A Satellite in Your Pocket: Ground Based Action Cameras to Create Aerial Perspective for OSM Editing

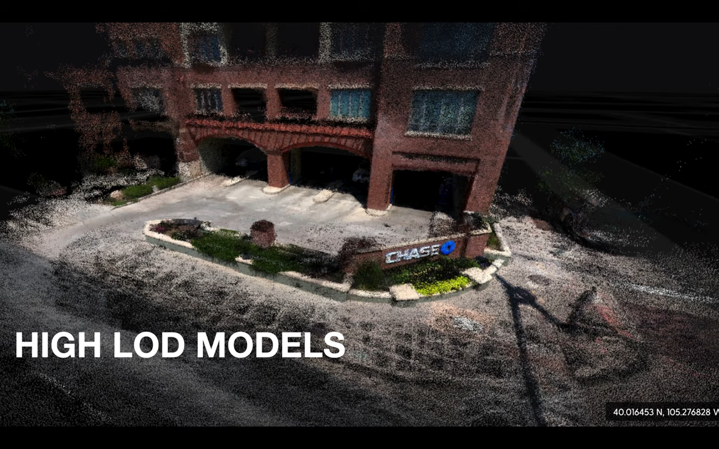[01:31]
And take a whole bunch of models collected by different people collecting video all over the globe and stitching it together into one continuous model of the globe and filling that all in.
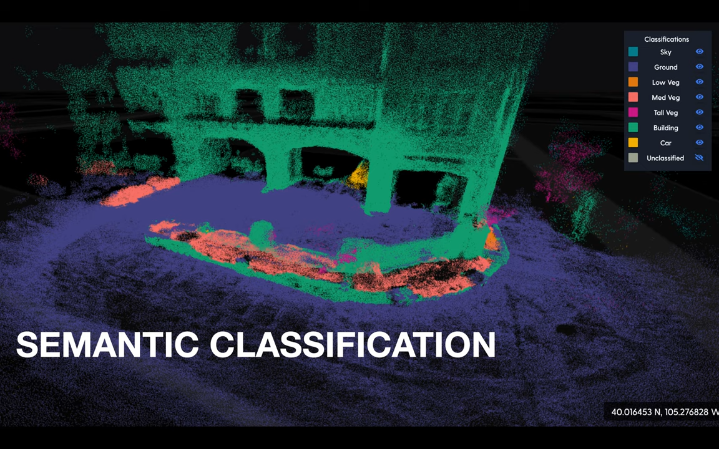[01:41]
And then from there we can do cool things like semantic classification of the data to pull out specific objects that we want to map on the earth and do a variety of different functions and features within that. So obviously one of the big challenges in this is that the data is in 3D.
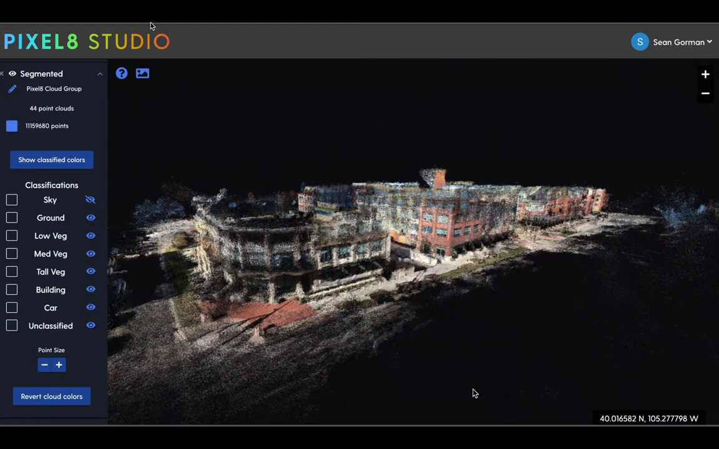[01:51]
These are point clouds in three-dimensional space,
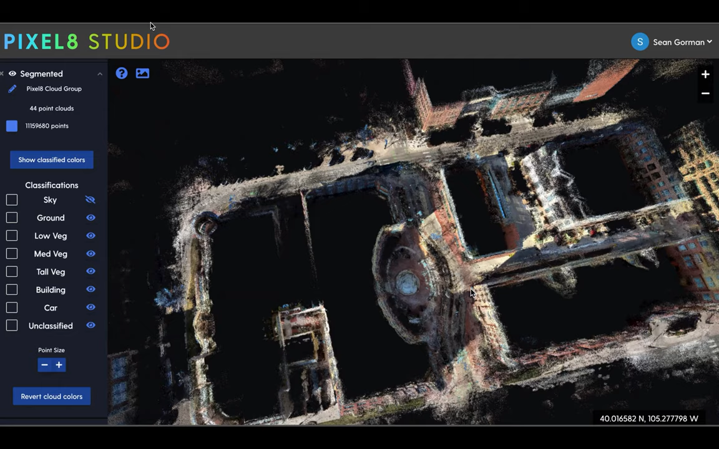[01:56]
and in OpenStreetMap we edit in a two-dimensional editor like ID or JOSM.
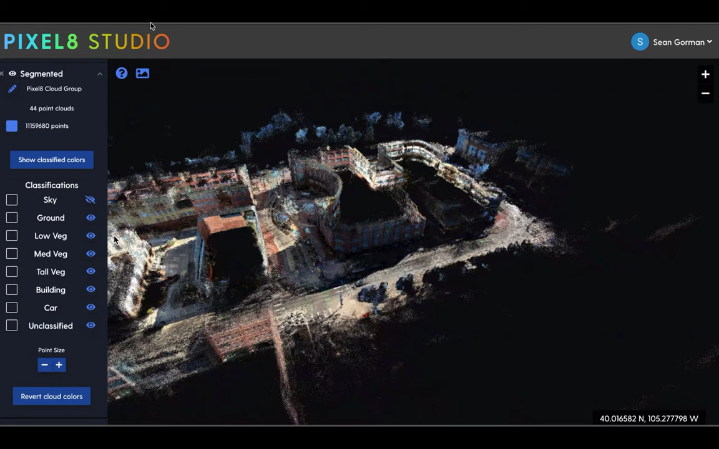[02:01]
And so to be able to do that, we need to take these 3D datasets and turn them into 2D.
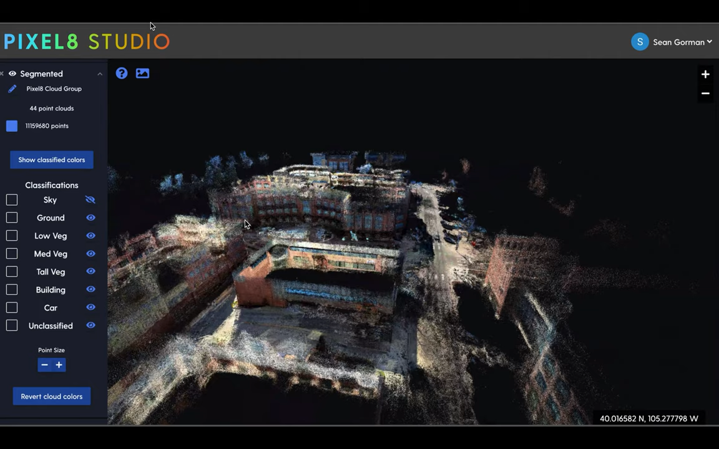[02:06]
Fortunately, there's a really awesome open-source library called Pdoll or Poodle that allows you to manage your point clouds and do really cool things with them. And one of the features within that is being able to turn a 3D point cloud or like an Entwine dataset into a 2D geotip.
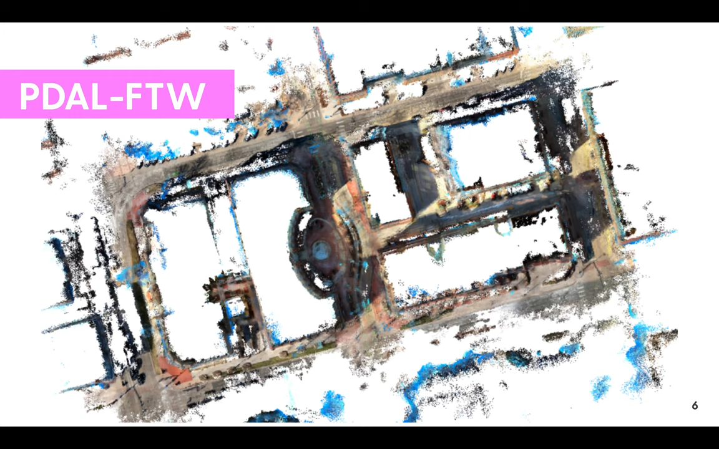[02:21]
And so you can compress all those 3D pixels into a cool two-dimensional rendering, which we see here. And we can even clean up some of these sky points we see with the semantic segmentation.
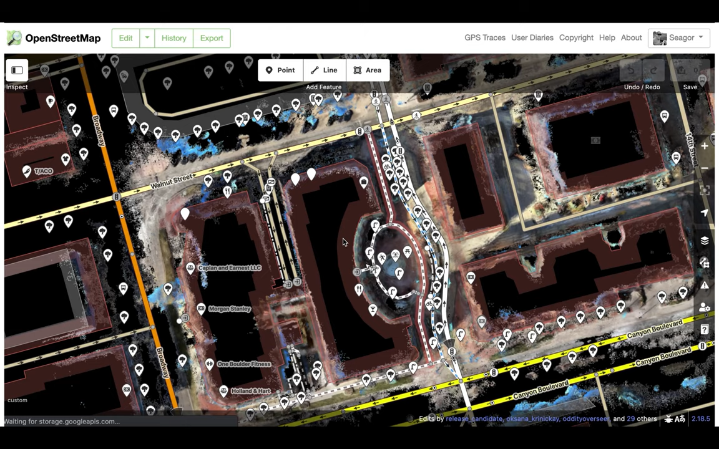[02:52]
Just load in the tile set, drop it in, and there we see it lines up really nicely with the existing buildings.
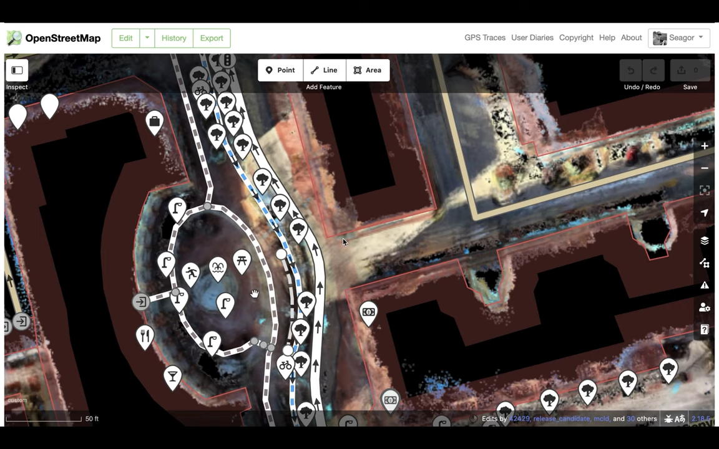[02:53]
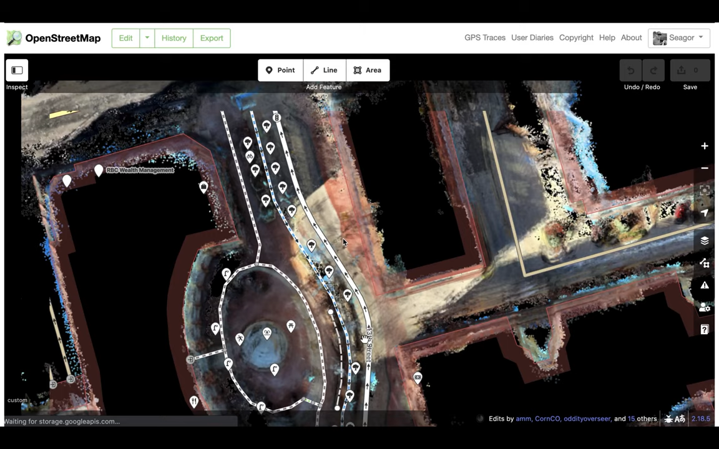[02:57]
We can see nice details of the roads and curbs and lane markings and things along those lines, which puts us in a really nice spot to then go do mapping.